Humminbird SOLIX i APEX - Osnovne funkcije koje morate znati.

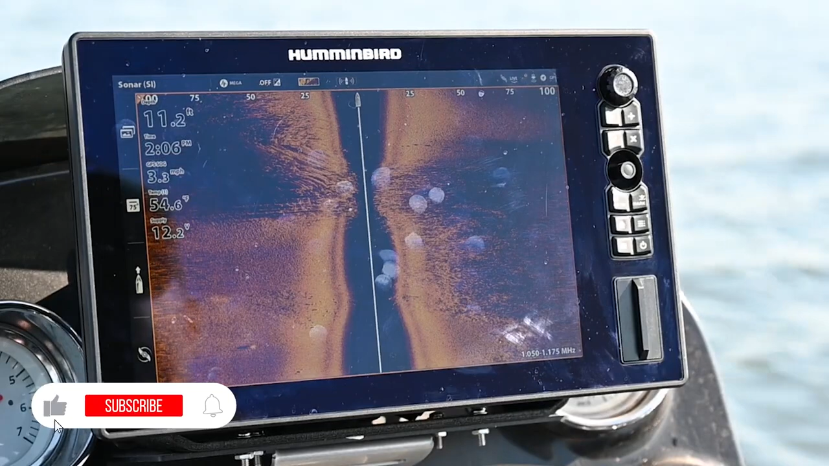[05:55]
On screen: depth 11.2 ft, speed 3.3 mph
way to access some of your settings and capabilities for your sonar your charts is this menu bar in
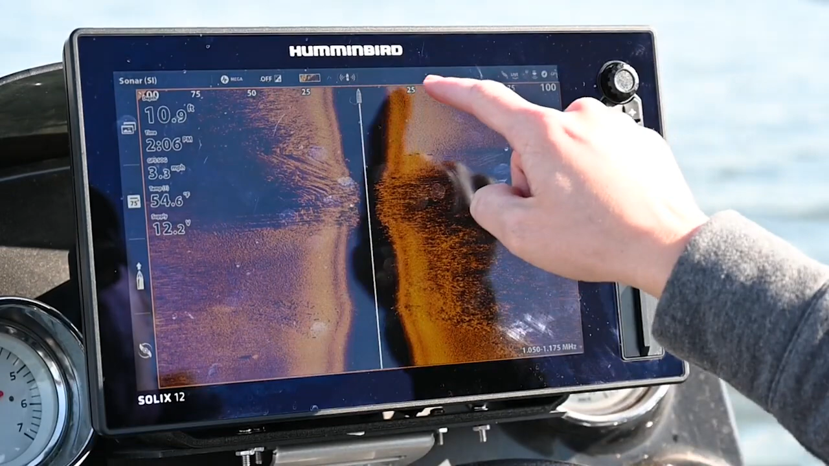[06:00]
On screen: depth 10.9 ft, water 54.6°F
the middle right here for example we have our color palettes for side imaging we can turn on water column sensitivity and other functions like that one really important thing when adjusting
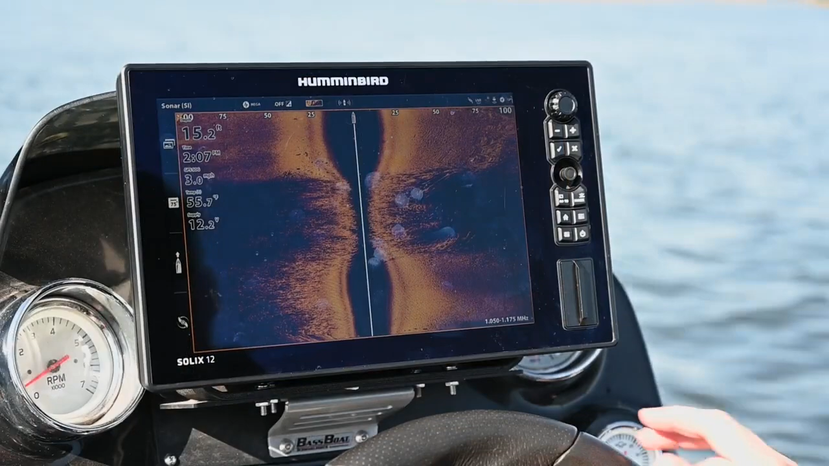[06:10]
settings so i'm going to go back to a multi-pane view here and one thing you'll notice see around side imaging there's this yellow bar that goes all the way around that's the active
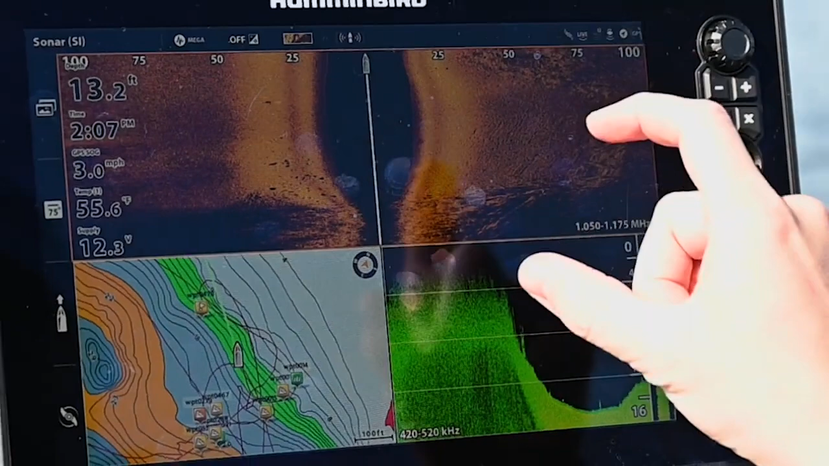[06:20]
On screen: depth 13.2 ft, water 55.6°F, speed 3.0 mph
pane so if i want to adjust settings for my side imaging i need to make sure side imaging is active which it is which is what we just showed you but now if i want to adjust any kind
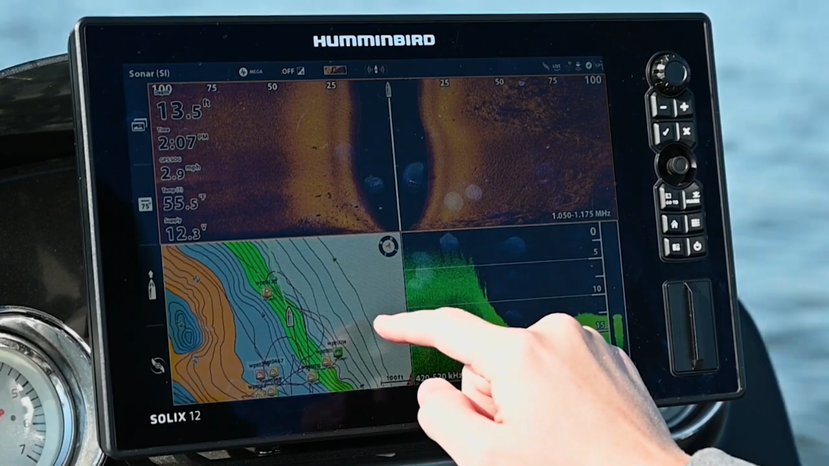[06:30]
On screen: depth 13.5 ft, water 55.5°F
of settings on my mapping i have to activate that pane right there so that when i open up the menu now i'm receiving settings that are related to my
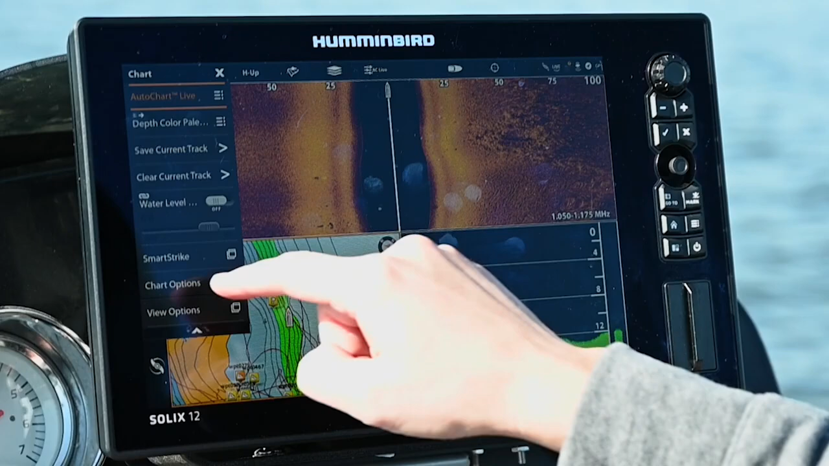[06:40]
map same thing for down imaging i can click over there hit my menu these are my settings for down imaging so you have to pay attention to the active pane another way to
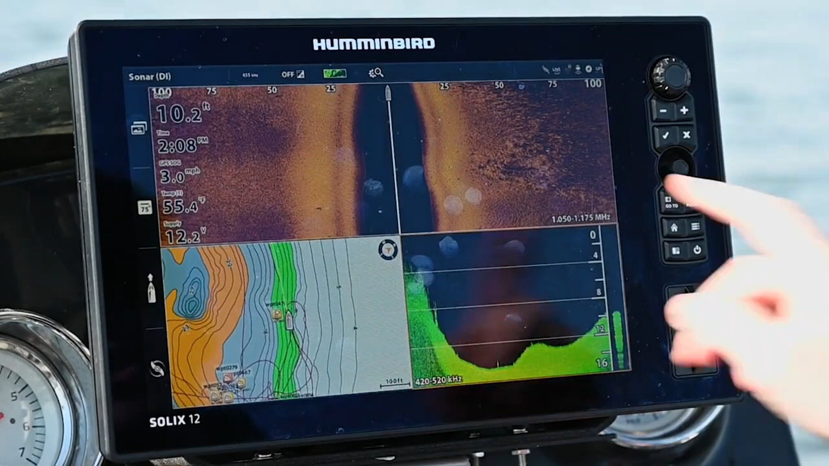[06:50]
On screen: depth 10.2 ft, water 55.4°F, speed 3.0 mph
change between active panes other than just simply touching is this button right here this will change between the panes you'll see it highlight even open up your sidebar
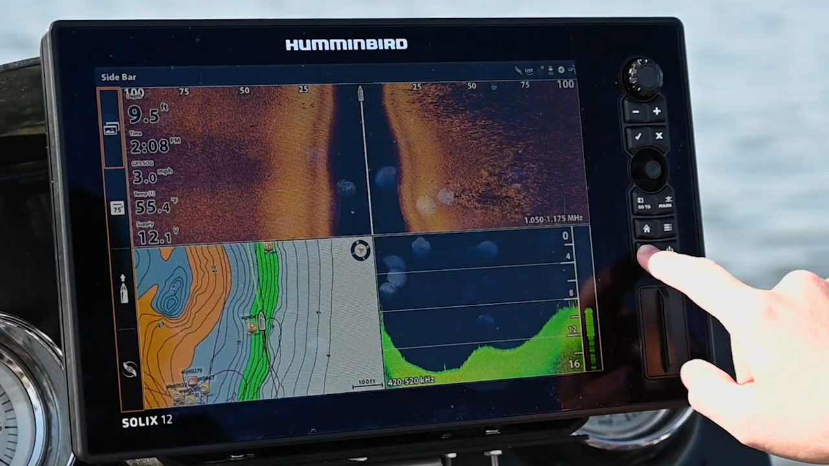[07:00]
On screen: depth 9.5 ft, water 55.4°F, speed 3.0 mph
here as well but i back to side imaging and i can adjust my settings there one other thing that's worth showing so we have our side imaging pane here active and if
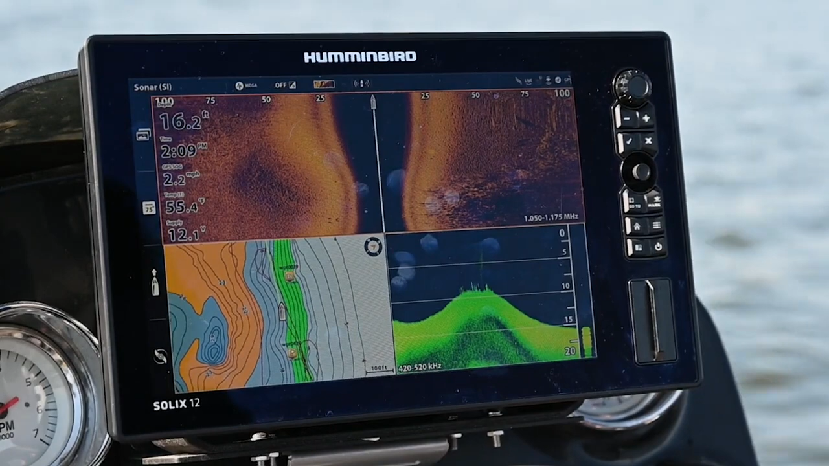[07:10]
On screen: depth 16.2 ft, water 55.4°F, speed 2.2 mph
i want to adjust sensitivity real quickly without having to open a menu i simply take this dial and i'm going to adjust my sensitivity up or down but now if i want to adjust
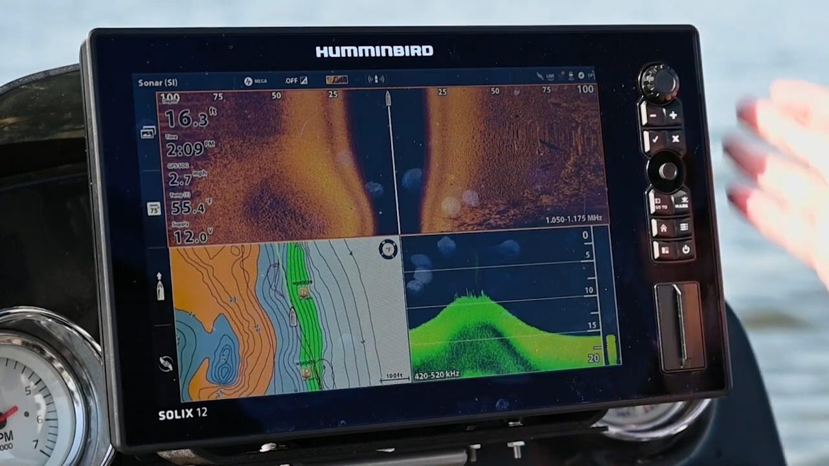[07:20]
On screen: depth 16.3 ft, water 55.4°F, speed 2.7 mph
range when on a side imaging view i can press the plus or minus icon and that's going to pull up my range options so if i want to crank that up to 120 feet
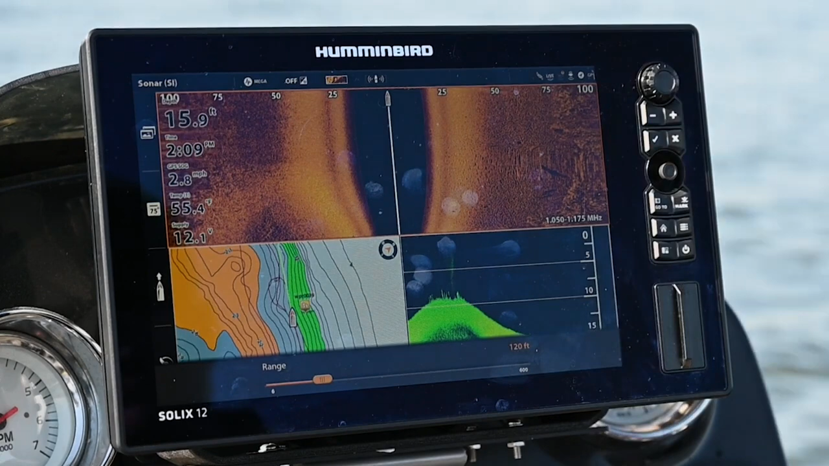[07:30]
On screen: depth 15.9 ft, water 55.4°F, speed 2.8 mph
i can do that quickly without having to open up my menus all right so the next thing we're
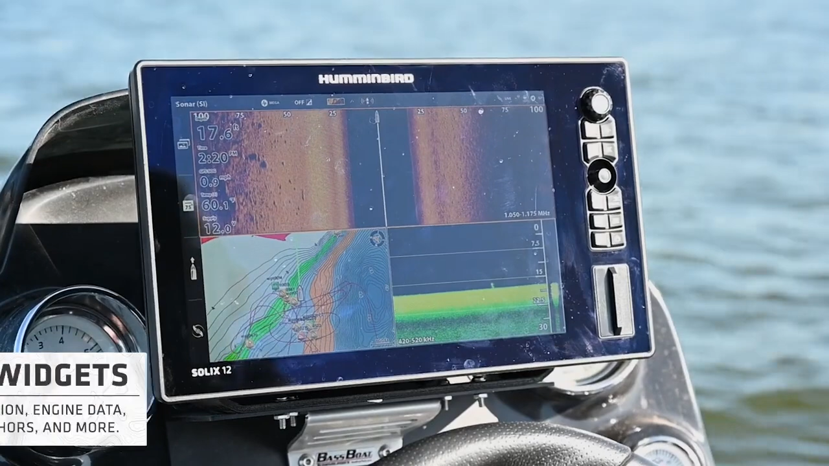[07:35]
going to show you is the sidebar which you're going to see right here on the left side of your screen now
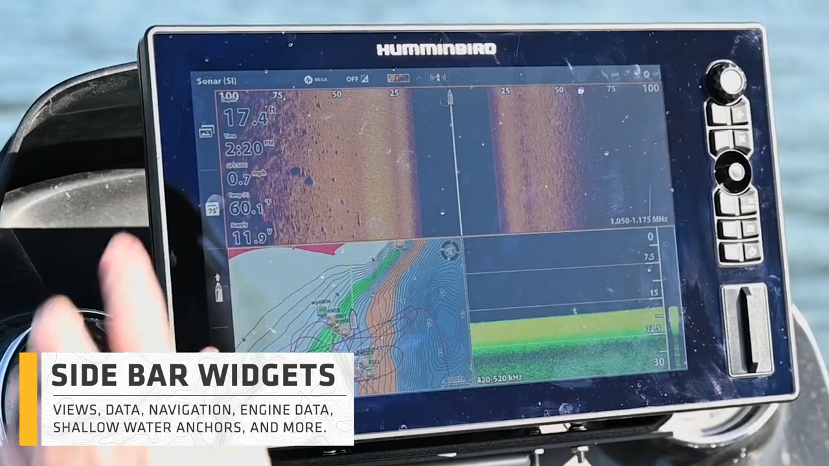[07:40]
we already showed you views you can see that here that would be your views you also have this option here that actually shows data related to our transducers so our depth course things like
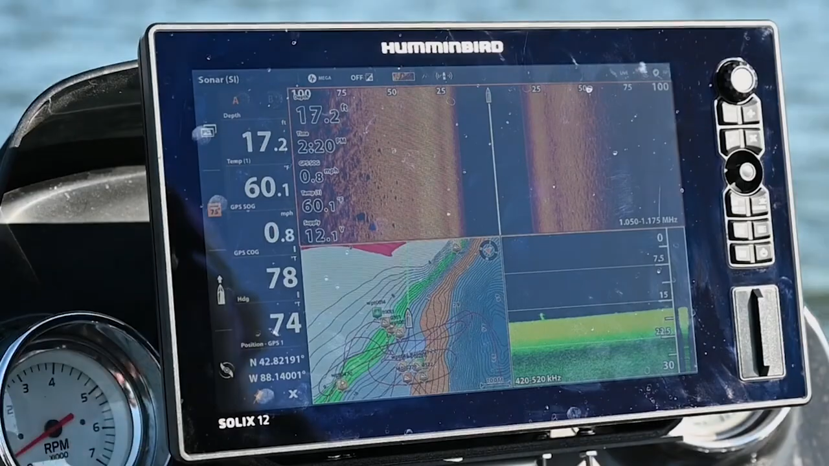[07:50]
On screen: depth 17.2 ft, water 60.1°F, speed 0.8 mph
that and then the bottom one this is actually a trolling motor prop you can see we're connected to our minnkota alltrex through the one boat network so we can pull that data up control
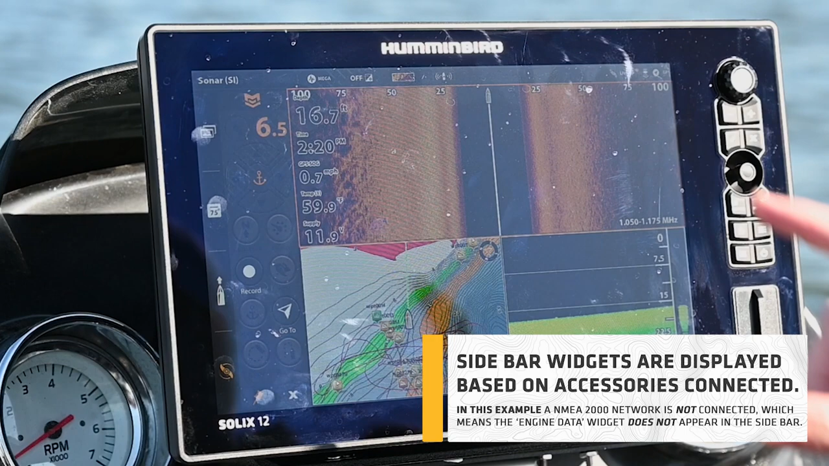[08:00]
On screen: depth 16.7 ft
our trolling motor hit spot lock anything like that if you have raptors or talon shallow water anchors that would show up here as well but that's the sidebar all right the next thing we're going to show
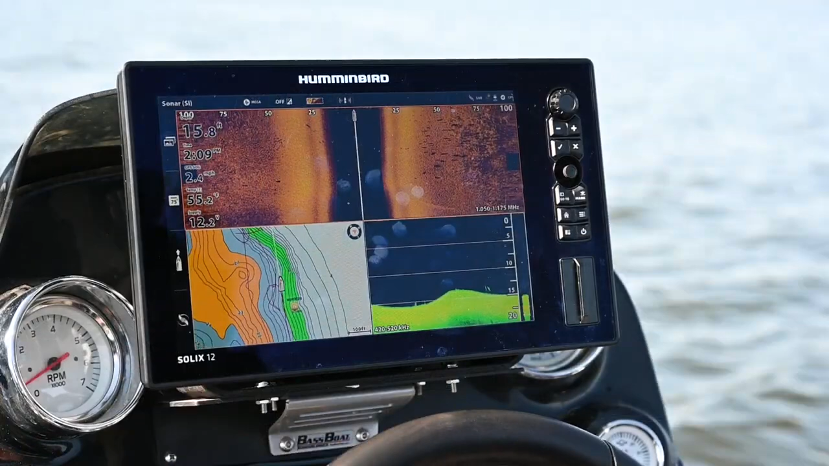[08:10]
you that's a really cool it's a unique thing for solex and apex and it's
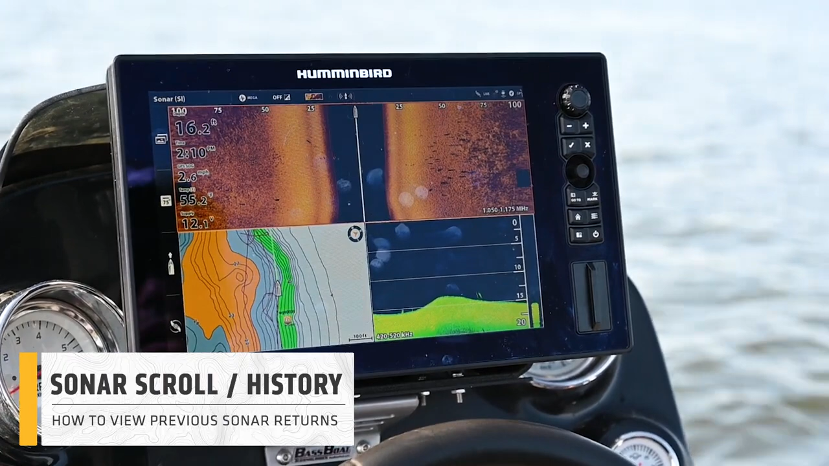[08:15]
called sonar scroll so now let's say we're looking at side imaging here and